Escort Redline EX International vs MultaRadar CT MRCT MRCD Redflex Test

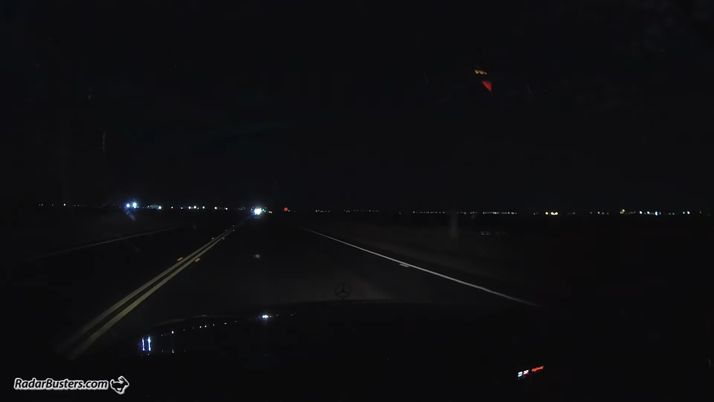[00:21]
MRCD, MRCT, but this one has the ability to turn off their IVT filtering, we're getting a 24-057, better with the passing that now, against the Redflex with the IVT filter off,
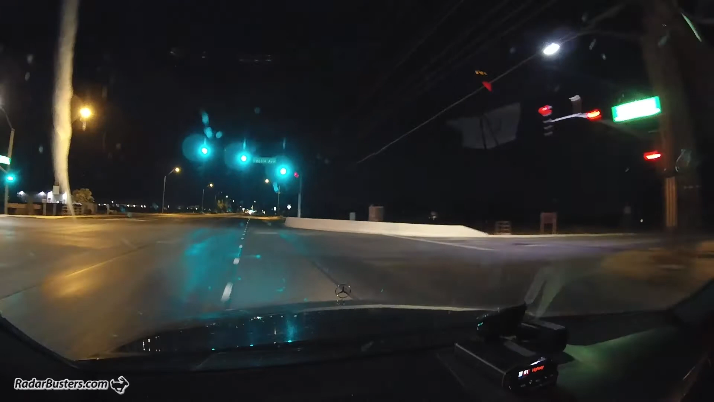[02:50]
So far, no alerts. here we go 24 098 I think or 098 099
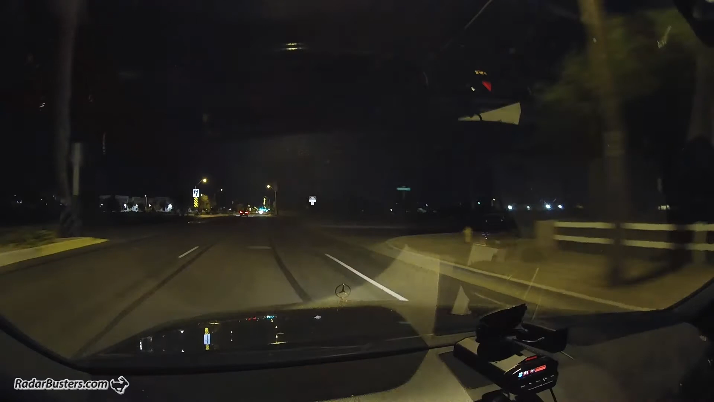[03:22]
160 passing the source 173 160
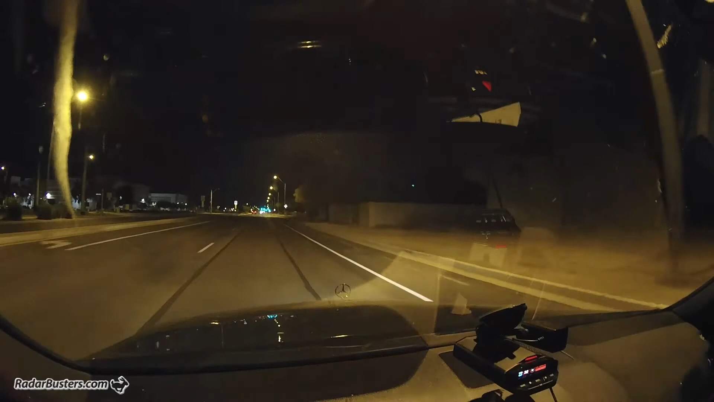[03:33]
I just don't care for the ramp on this which is basically none versus the other detectors which give you the appropriately